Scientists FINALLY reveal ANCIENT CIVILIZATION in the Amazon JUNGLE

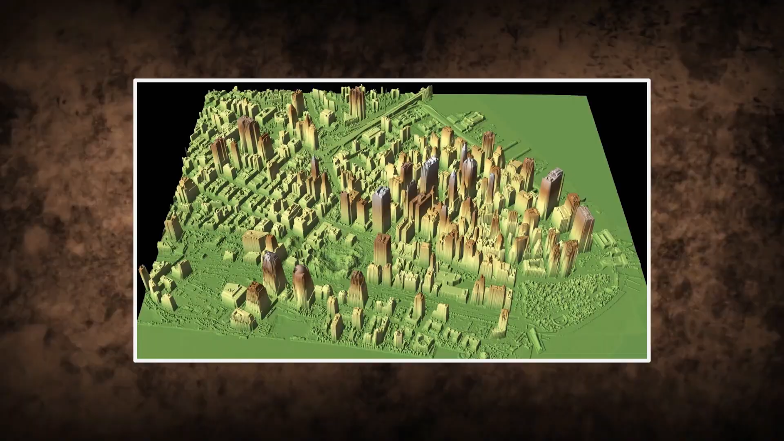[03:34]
a grid of infrared beams hundreds of thousands per second and
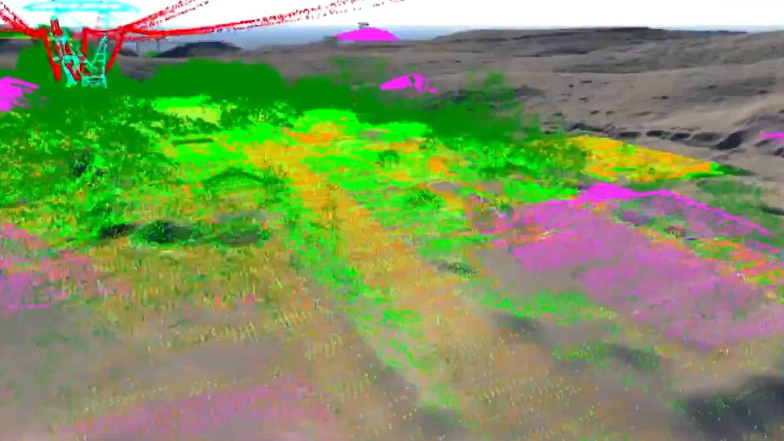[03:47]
fed into computer software that creates high resolution
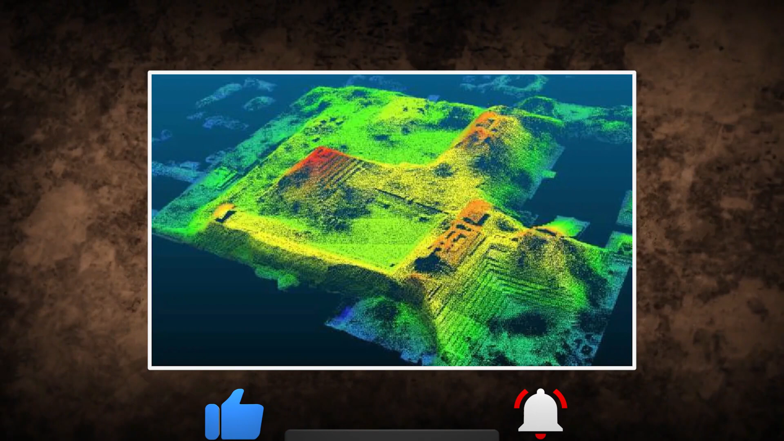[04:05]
satellite images clearly reveal the size and shape of 26 unique sites
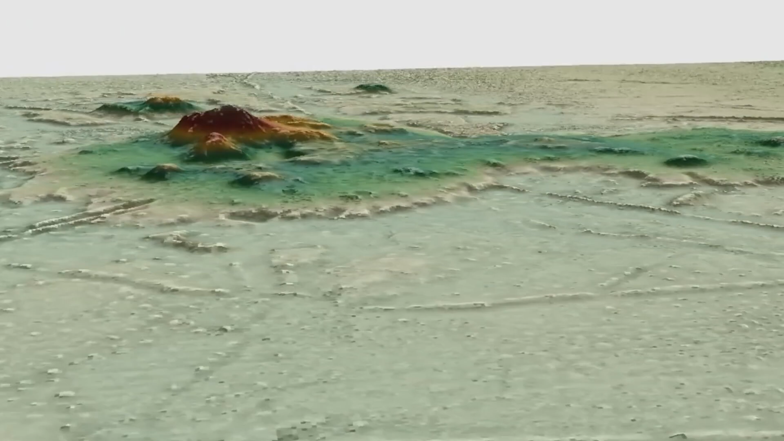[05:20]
these large settlement sites kotoka and landavar includes stepped platforms on top of
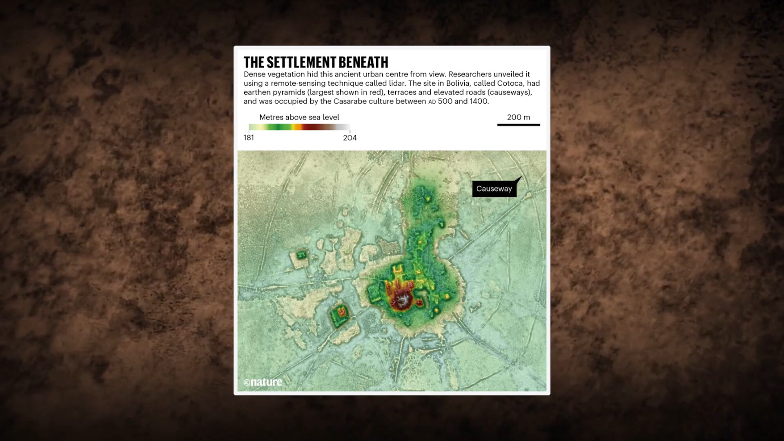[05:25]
which lie monumental structures like u-shaped temples rectangular platform mounds and
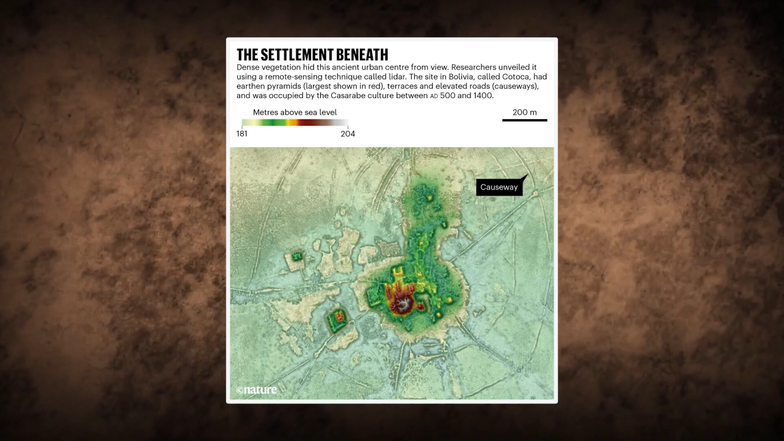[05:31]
conical pyramids up to 22 meters tall
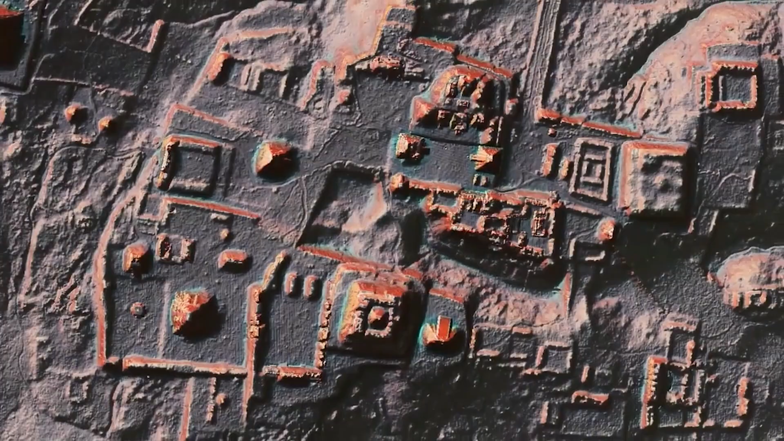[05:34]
extending out in a 500 square
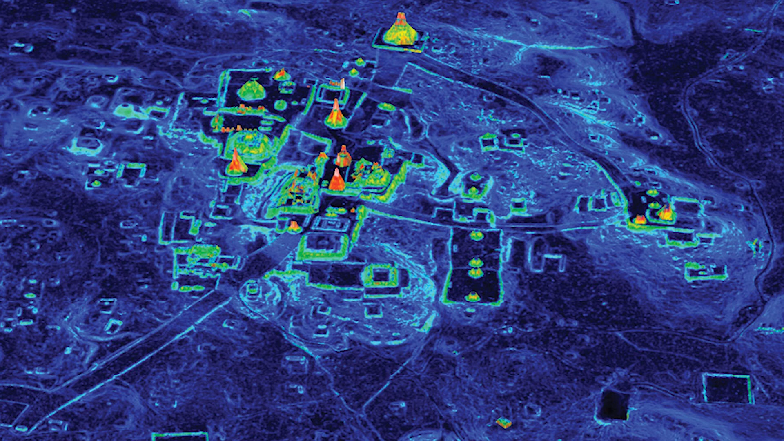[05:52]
engineered landscape with a massive water control and distribution system designed to maximize
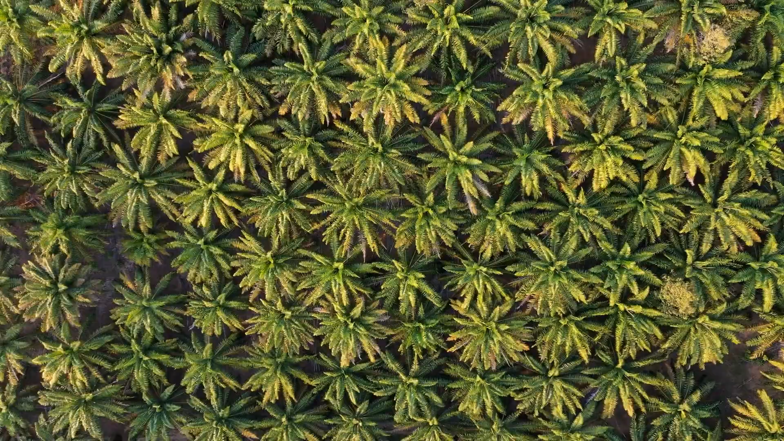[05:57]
food surpluses to support the large kasarabe
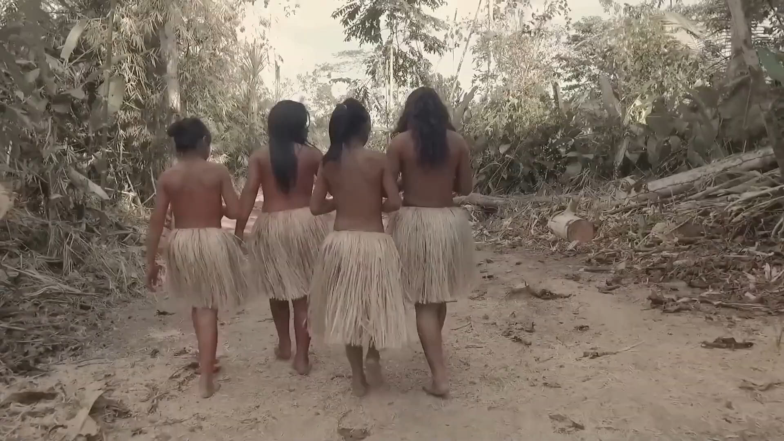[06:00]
population an outstanding feature of the settlements is the way by which the
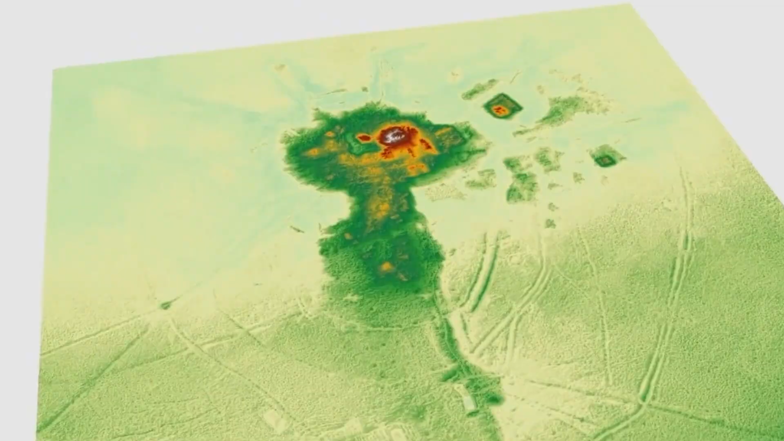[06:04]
kasarabe built them within a massive infrastructure of canals and